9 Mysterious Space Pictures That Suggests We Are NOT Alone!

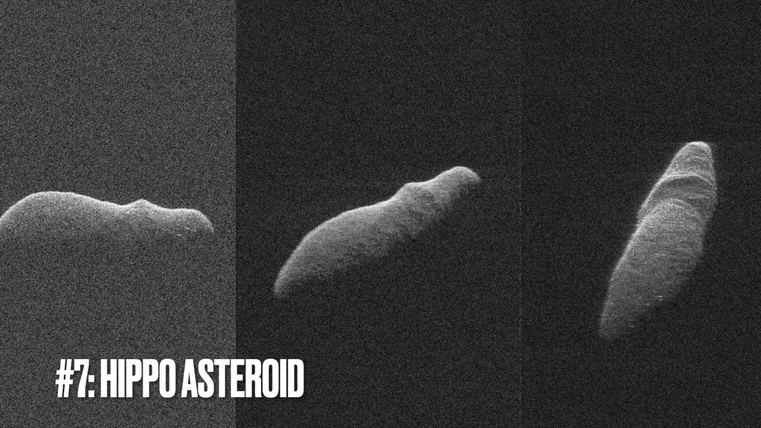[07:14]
In this captivating series of radar images captured by NASA in late 2018, we're given a glimpse of asteroid 2003 SD 220, which, through a serendipitous quirk of nature, bears a resemblance to a hippopotamus. It's quite whimsical, isn't it? This near-Earth object, composed of rock and metal, tumbled through space and for a brief moment aligned itself in such a way that it mirrored the familiar form of one of Earth's most recognizable animals.
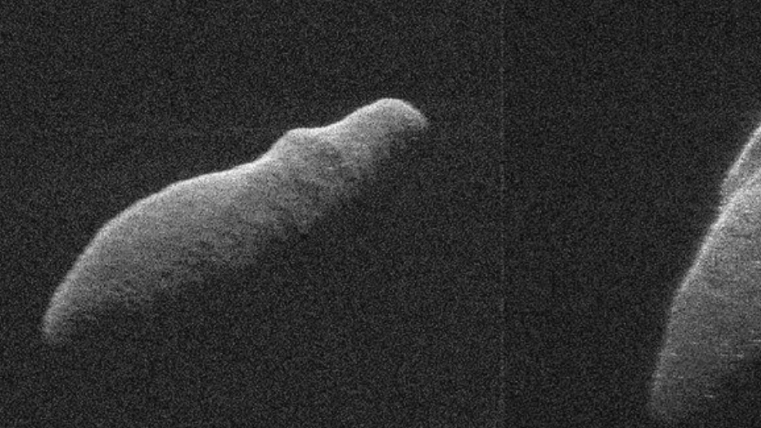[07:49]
As it passed by at a safe distance, this cosmic hippo offered a bit of levity to the often serious business of asteroid tracking. The shape is a delightful coincidence, a product of the asteroid's rotation and the radar's perspective, casting shadows and highlights that give it a lifelike quality. While there's no waterhole in space for it to wade into,
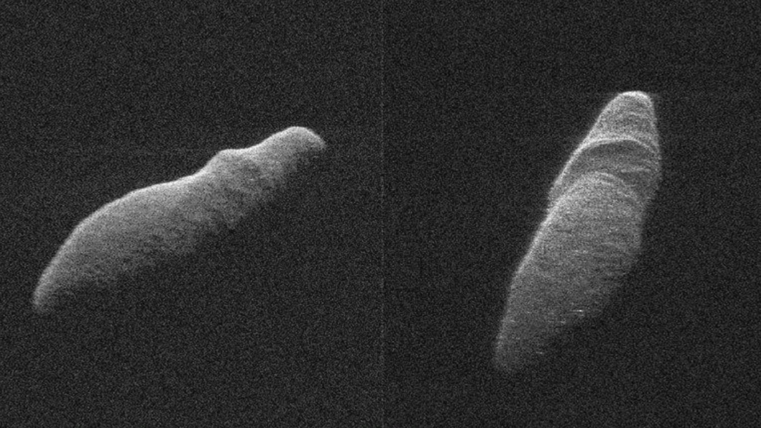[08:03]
this asteroid left a mark on the imaginations of those who track near-Earth objects. It's a reminder that, among the countless celestial bodies hurtling through the darkness,